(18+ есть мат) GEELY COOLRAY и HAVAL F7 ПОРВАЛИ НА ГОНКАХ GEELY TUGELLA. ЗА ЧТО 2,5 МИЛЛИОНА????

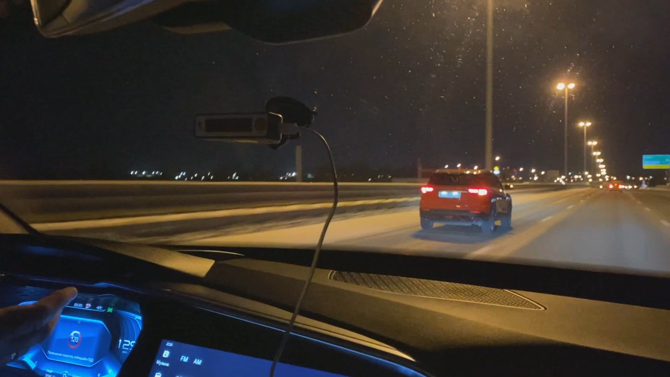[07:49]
Ну, короче говоря, в общем, ходом это не конек Тугилы. Да, с места, наверное, да, вот ей надо рвать. Ну, да, с места, да, там же полный привод, все дела. А здесь что-то вообще никак. Друзья, теперь пробуем Havel F7, полный привод, 2 литра, стоковые, 190 лошадиных сил. Так, погоди, давай вот сюда вот равняемся. С 60 также будем стартовать. Смотри, это рядом поворот. Так,
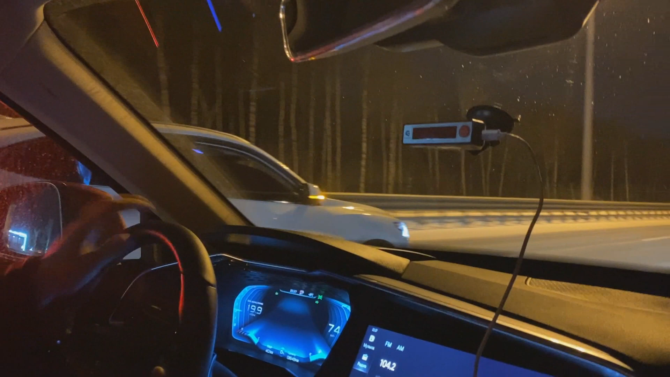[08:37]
Давай, блядь! Не, ну все за херня, блядь, Тугила, как так, блядь?
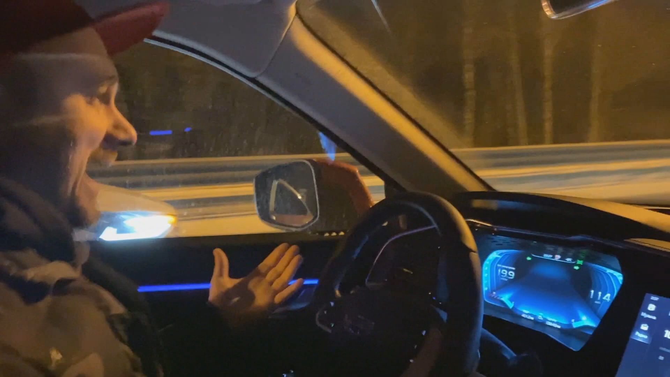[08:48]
Где твои 237 лошадиных сил, блядь? Ну вот. Ну, смотри, немножко.
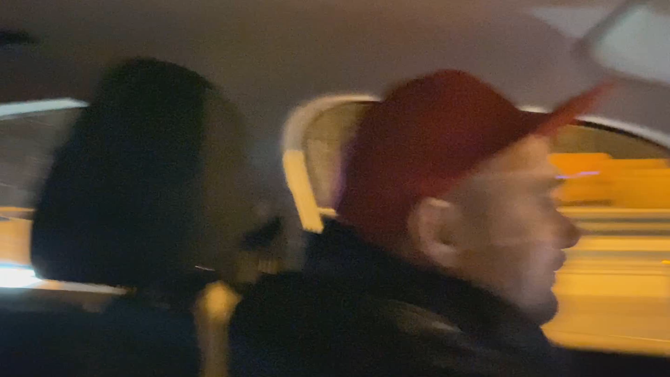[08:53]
Короче говоря, все нормально. Короче говоря, мы делаем стоковый Havel F7. Ну, уже хорошо. Причем, да, F7X, он может чуть полегче. А, да, у F7, там... точно, F7X. Да, задница скошена. Смотри, не, реванш хочет парень твой.
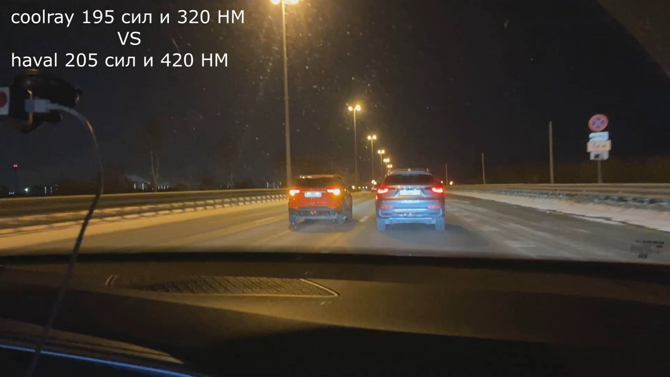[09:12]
Стартуют Havel F7 и кулек. Да куда тугели, блядь, до них вообще? Слушай, ну кулек делает. Да? Странно. Что-то они там вообще жестят.